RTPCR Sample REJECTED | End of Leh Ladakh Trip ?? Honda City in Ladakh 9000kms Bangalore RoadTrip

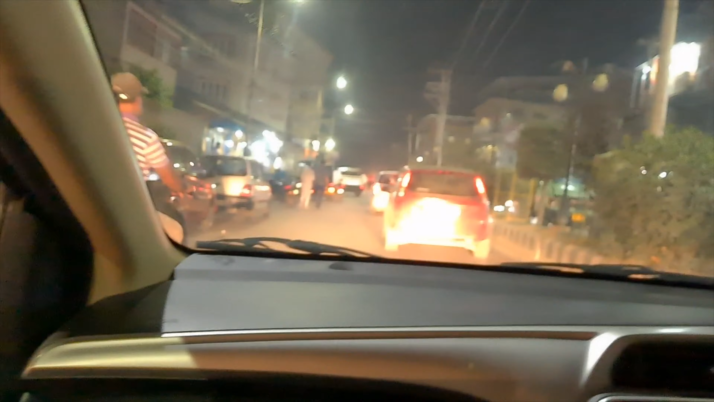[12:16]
कट टू कट चल रही है इस वक्त गाड़ी, कभी भी बंद हो सकती है।
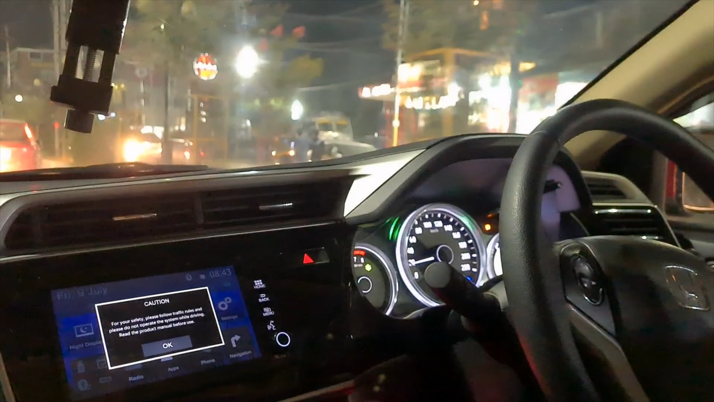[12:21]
रिजर्व लग चुका है कितनी देर पहले, और ये रहा पेट्रोल पंप।